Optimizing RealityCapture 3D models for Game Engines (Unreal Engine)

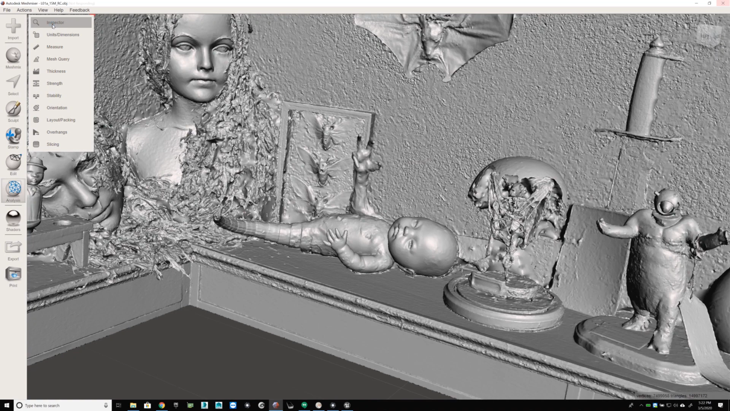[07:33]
The primary aim of readying the high poly mesh is to clean and mitigate artifacts.
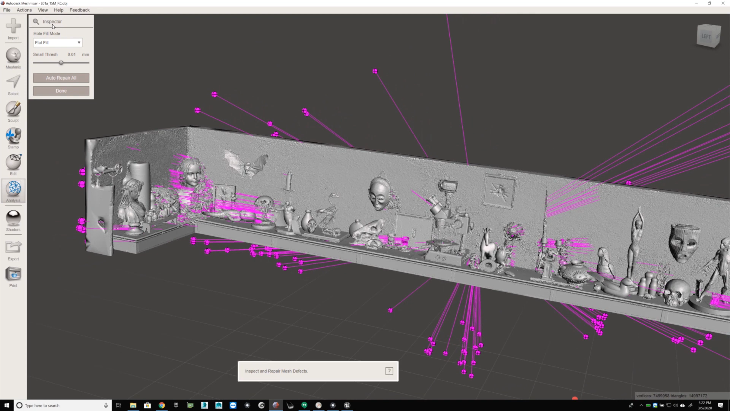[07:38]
Because the strength setting for each of the smoothing brushes acts relative to the density of polys in the target surface,
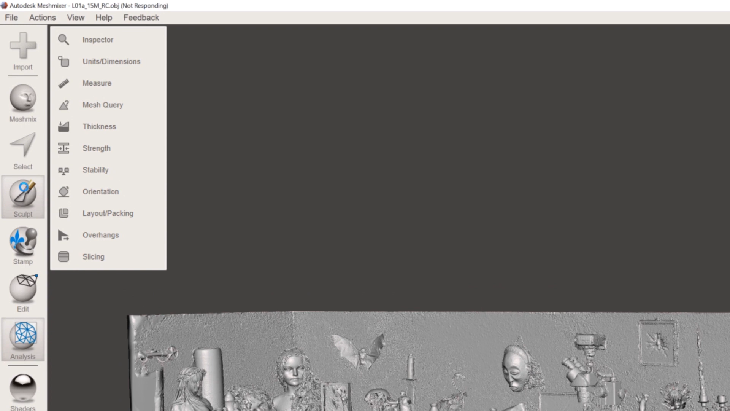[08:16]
Get to know the three smoothing brushes, especially robust smooth, but also bubble smooth and shrink smooth.
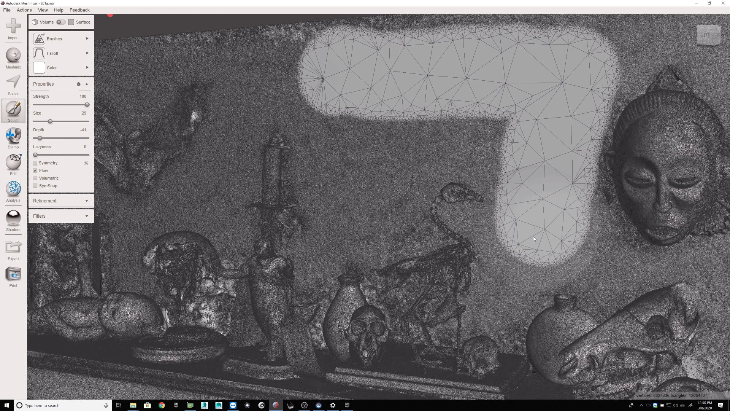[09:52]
To speed things along, and at the same time to act most aggressively decimating, I'll select a larger brush size and max strength level for the Reduce Poly Brush, being careful with brush strokes to paint as close as possible to edges and corners without stepping over. I'll sometimes leave wireframes visible to monitor my progress, and other times I can see better without.
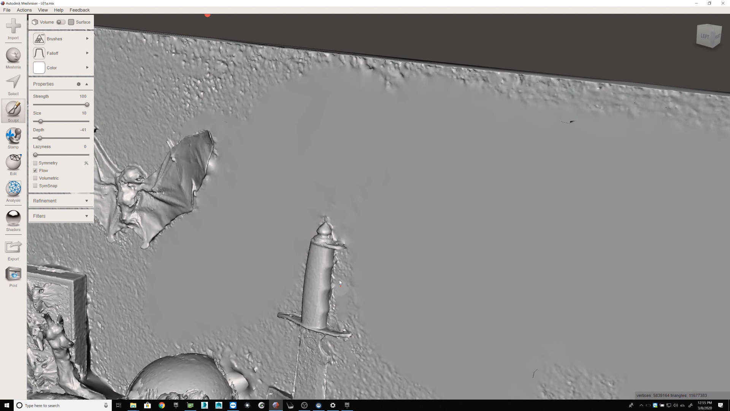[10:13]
A pen and tablet is highly recommended for this work, as is the Space Mouse. It taking a while to get used to planting the brush in a spot and waiting for the processor to catch up and render its effect before proceeding with a continuous brush stroke. The longer the better, as every time you lift the brush, you'll lose some time planting it again.
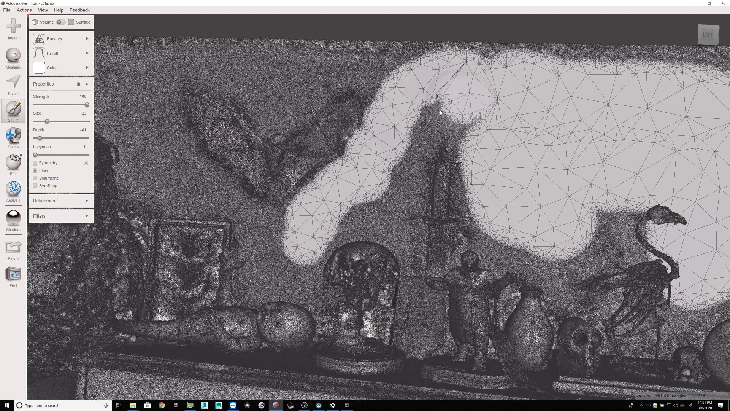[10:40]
When I'm done, I note the poly count, export the OBJ, and name it L01A3MMM.
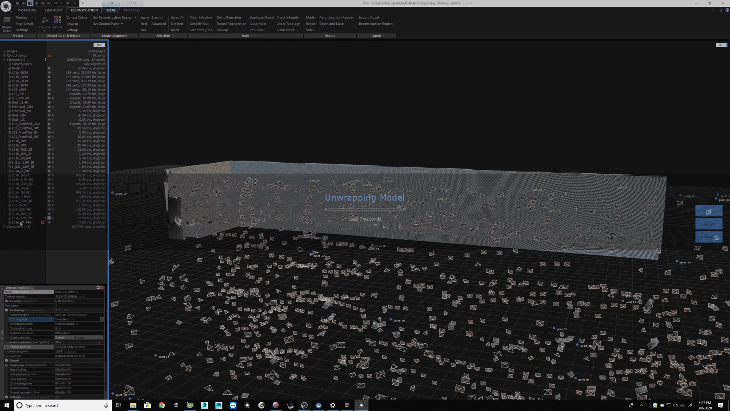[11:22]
With L01A3MMM selected, I'll now set a target tri count and simplify to an amount that best balances quality against a possible hit on performance.